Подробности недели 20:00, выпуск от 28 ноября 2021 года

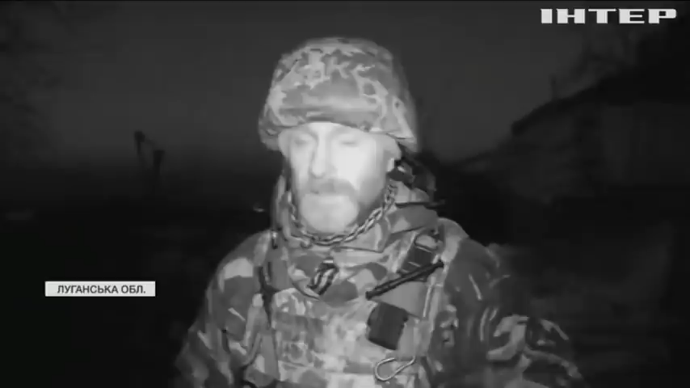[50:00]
Сьогодні був вдякувати воно спокійненько, тихенько. Але ця тиша оманлива. Зараз в даний момент, бачите, тихо, на фоні нічого немає.